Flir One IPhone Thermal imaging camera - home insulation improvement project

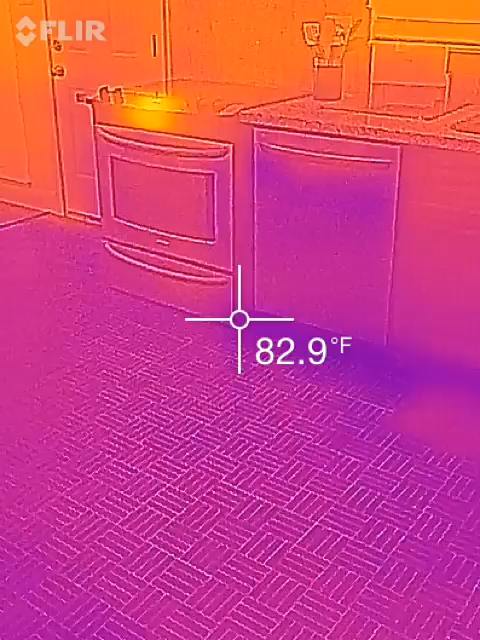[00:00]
On screen: spot 82.9°F
Hello my fellow YouTubers. I am testing out the FLIR ONE for the iPhone 5 and 5S.
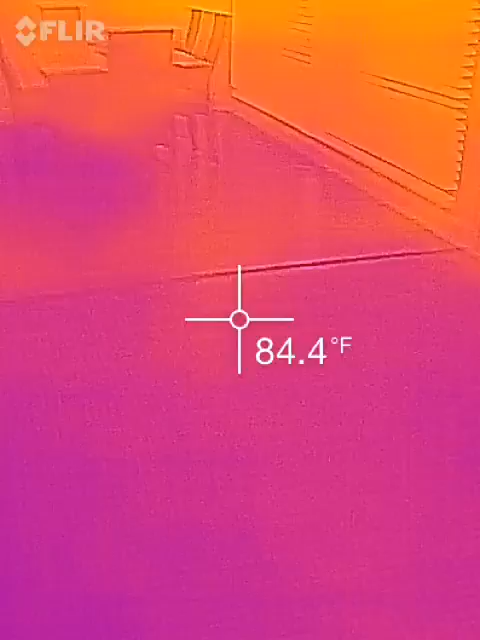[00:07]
On screen: spot 84.4°F
Just unpacked it. Really interesting device.
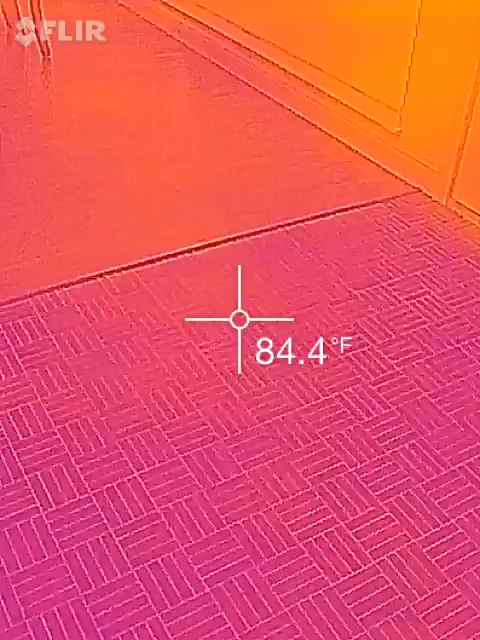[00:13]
On screen: spot 84.4°F
Works like magic. This is something that I've never seen before.
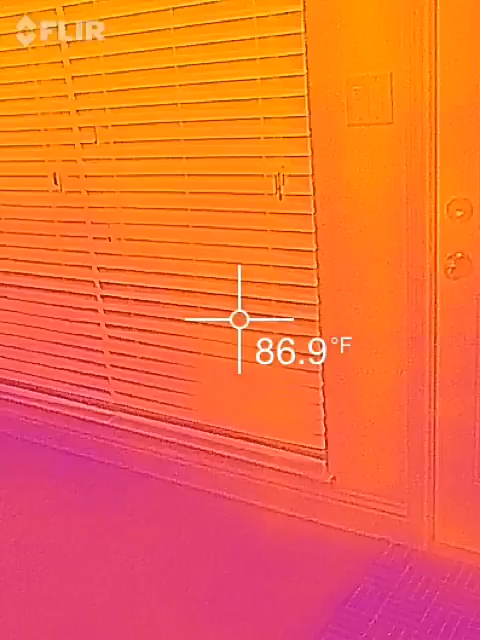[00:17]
On screen: spot 86.9°F
So basically I'm pointing at my ceiling right now near the kitchen.
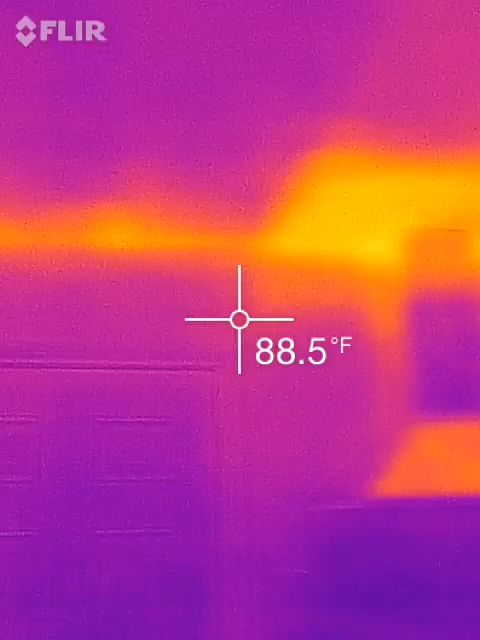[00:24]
On screen: spot 88.5°F
And I found a spot here that we don't have much insulation where we installed the hood. So interesting thing we only found out using the FLIR ONE which is amazing.
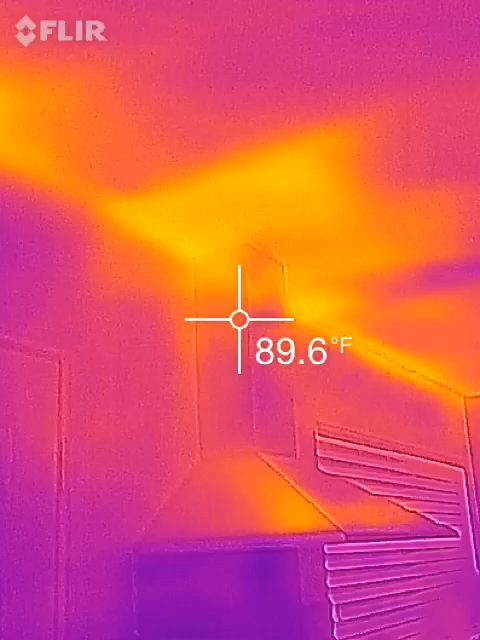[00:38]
On screen: spot 89.6°F
So we will go ahead and put some insulation and see if that's going to fix the problem.
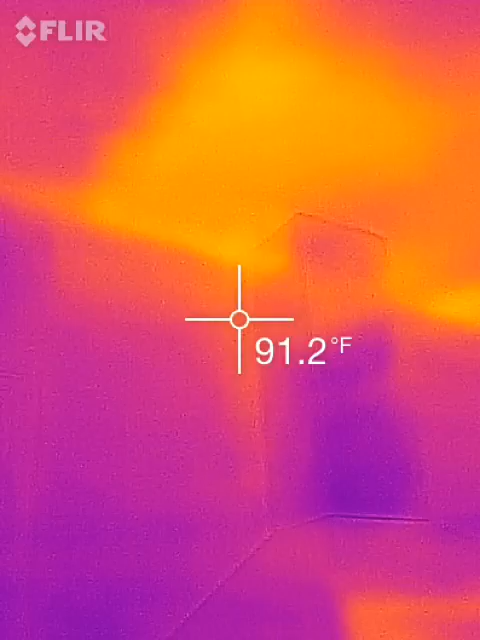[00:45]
On screen: spot 91.2°F
But notice that anywhere else with the line here, the edge of the house, is where we have lack of insulation.
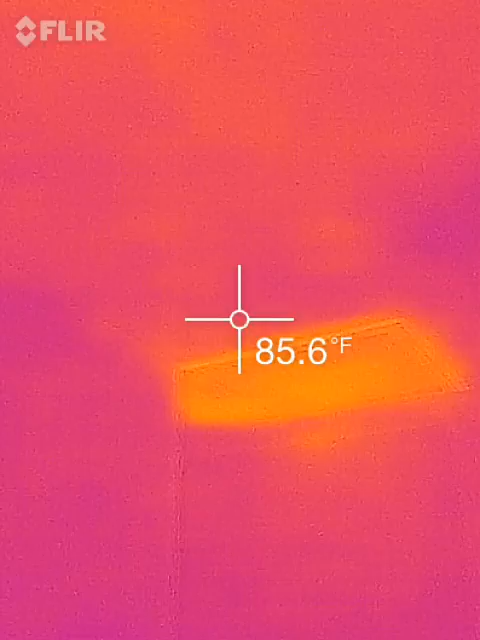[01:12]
On screen: spot 85.6°F
But if you are thinking of purchasing this product, definitely a must for the home improvement person.
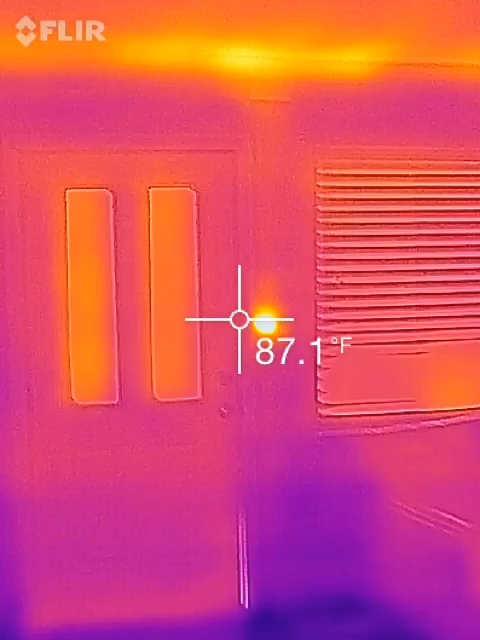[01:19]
On screen: spot 87.1°F
You can find the receptacles that are basically overheating or hot. And you can see everything else.